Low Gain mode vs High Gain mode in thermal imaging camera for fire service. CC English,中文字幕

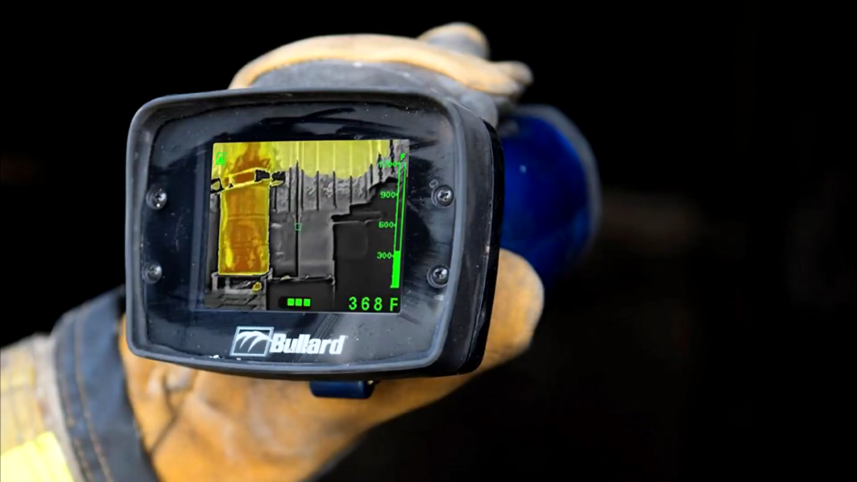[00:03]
On screen: spot 368°F
Just as with a radio, an infrared detector must adjust its gain level to filter out background noise.
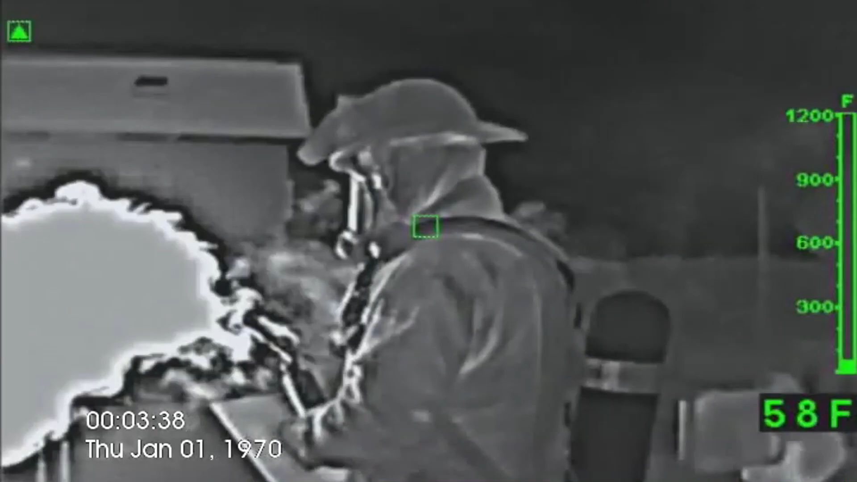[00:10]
On screen: spot 58°F
Bullard Thermal Imaging cameras have automatic gain adjustment systems. Thus, the firefighter does not have to concern himself with adjustments. When it comes to 150 degrees Celsius or 300 degrees Fahrenheit,
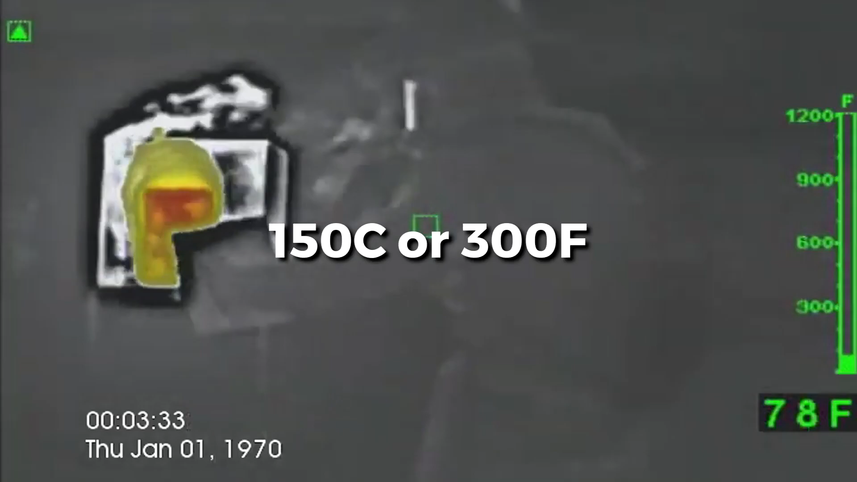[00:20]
On screen: spot 78°F, scale top 1200°F
it is auto-shift from high gain to low gain with the small green box
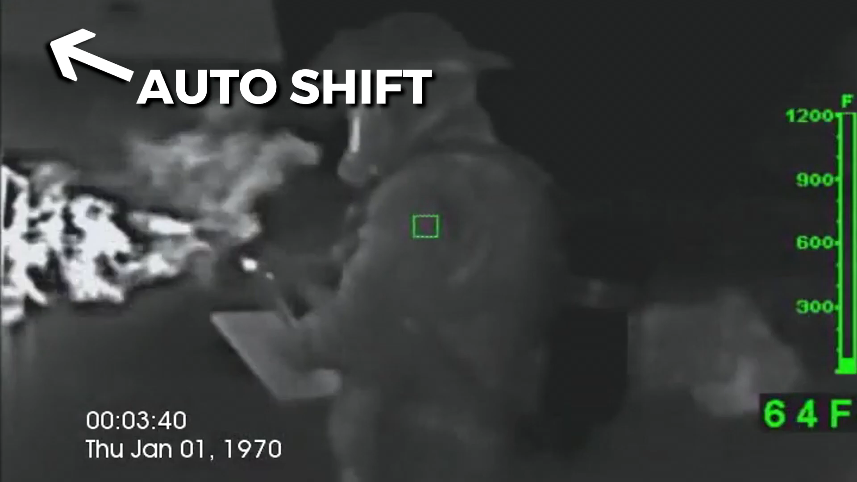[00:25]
On screen: spot 64°F
and triangle shown in the display screen's upper left-hand corner.
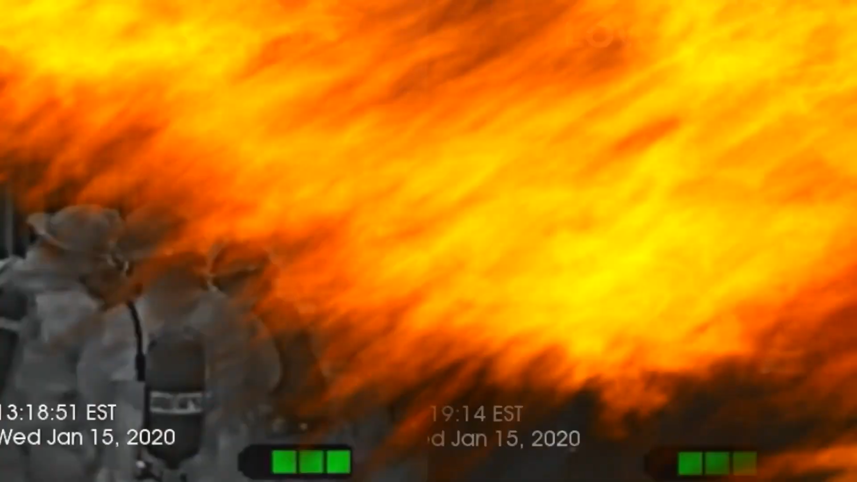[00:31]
The clip on the left side is in normal mode, which we usually call high gain. The clip on the right side is in L mode or low gain. Both videos were captured at the same time and same environment. Let's look at the color of the fighters in the two modes. Now your task is to search for victims. Which mode will easily help you? High gain.
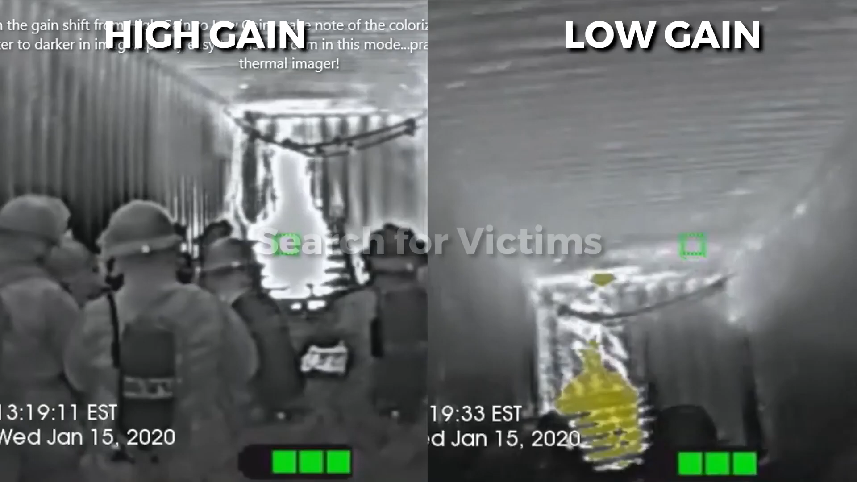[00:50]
But now your TI is in low gain. What can you do?
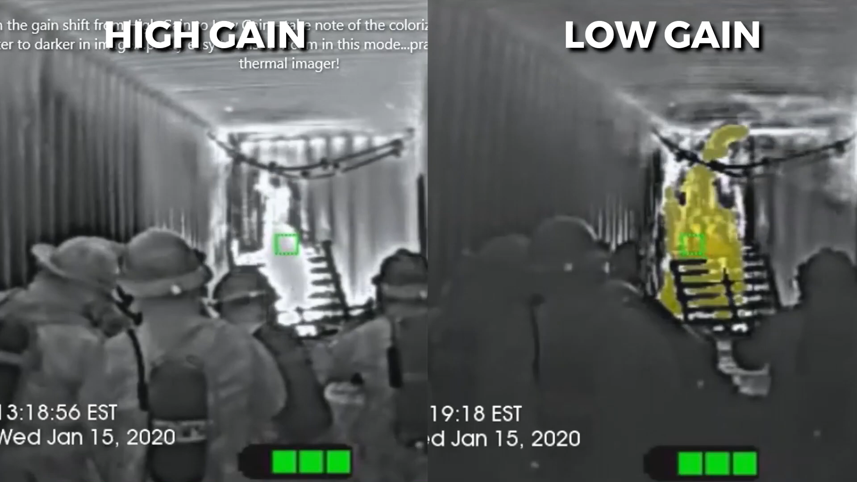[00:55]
In order to keep the imager in the high gain state, which will make it easier to see the victim, you need to aim it towards the floor.
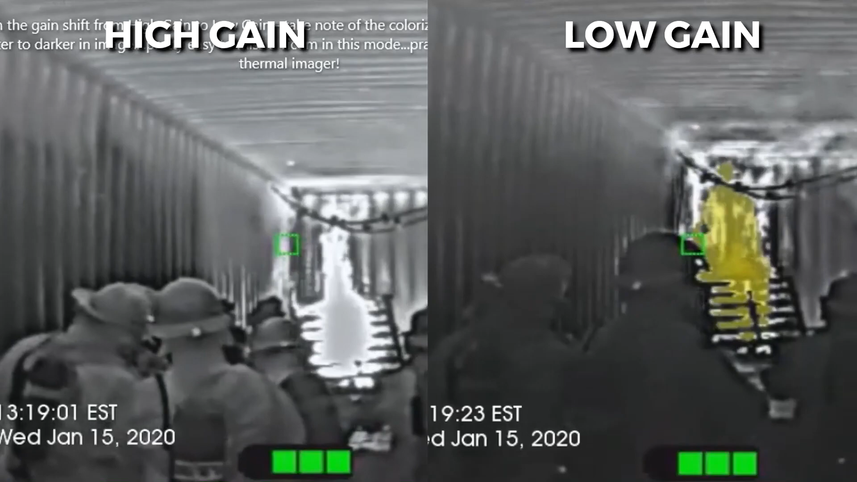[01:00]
If you are monitoring the fire conditions that are happening over your head,
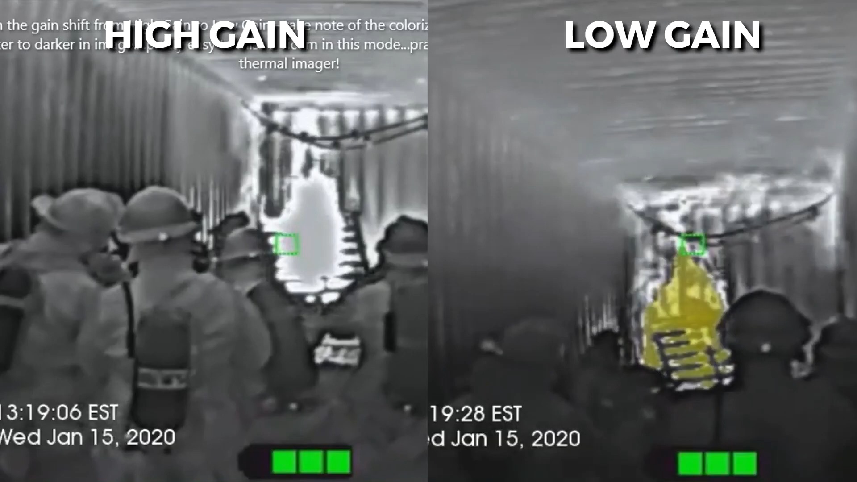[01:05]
the image will shift to low gain state, which will make it more difficult to see the victim. Got it?
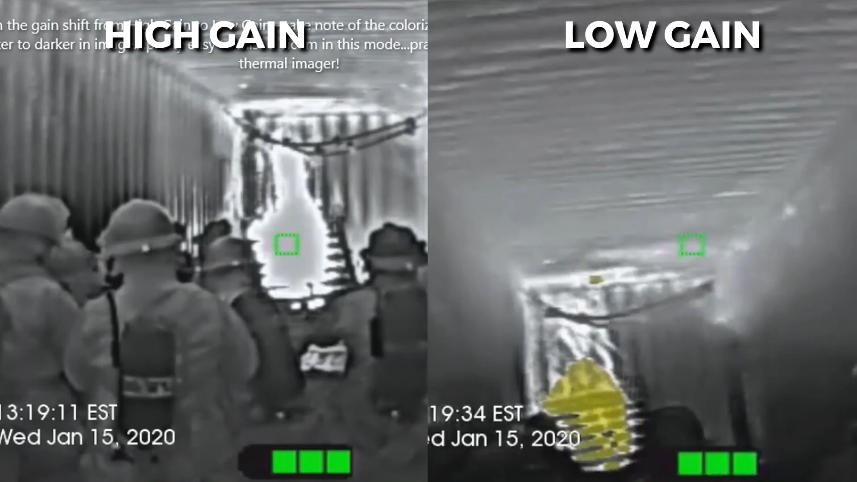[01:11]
To know your TI better, you need practice and training.
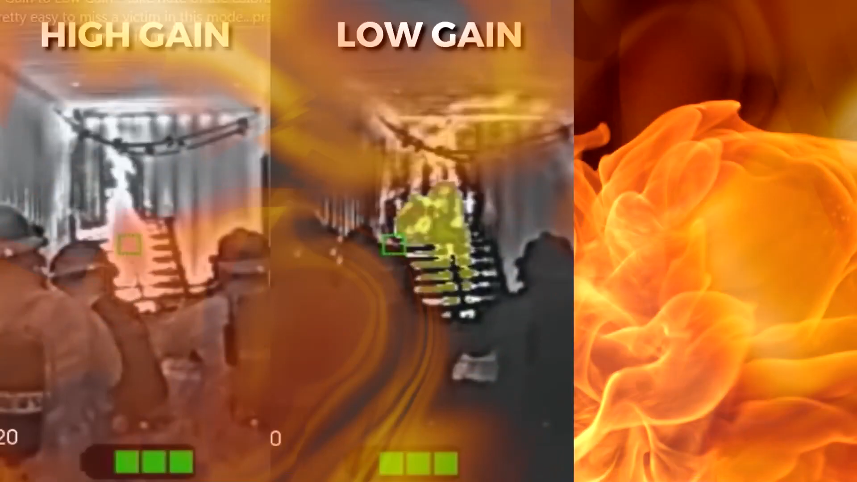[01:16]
Oh, one more question. Some thermal imaging cameras from other manufacturers even
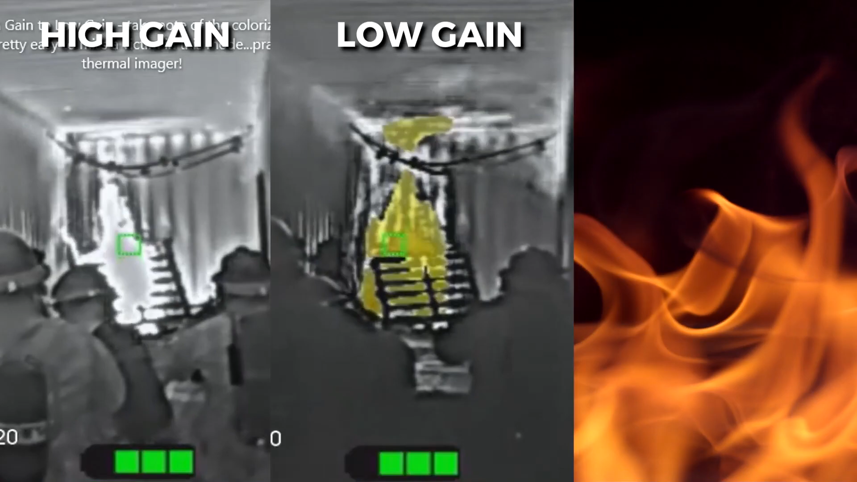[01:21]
have three gains reaching 1,000 degrees Celsius or 2,000 degrees Fahrenheit.
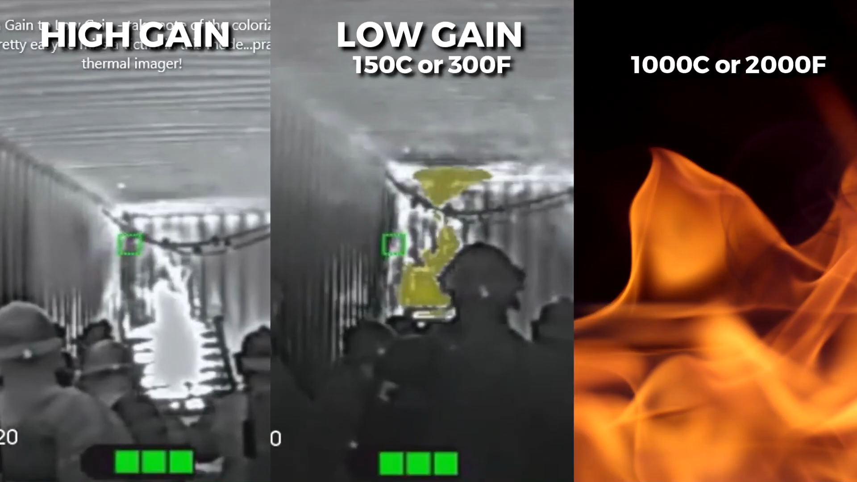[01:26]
Is it necessary? No, because no one can survive in that kind of heat.